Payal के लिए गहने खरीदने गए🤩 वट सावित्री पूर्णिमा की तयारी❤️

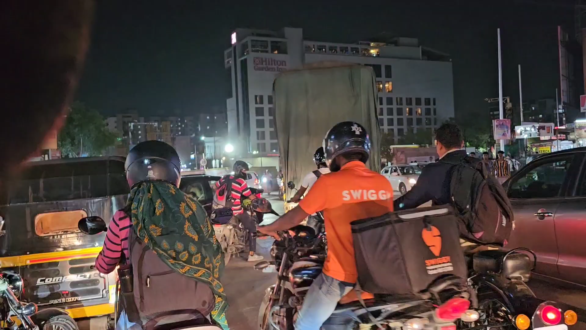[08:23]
इंजेवाड़ी के रास्तों पे है दोस्तों हम लोग। और देखो ट्रैफिक, लोग कहीं से भी गाड़ी निकाल रहे हैं। देखो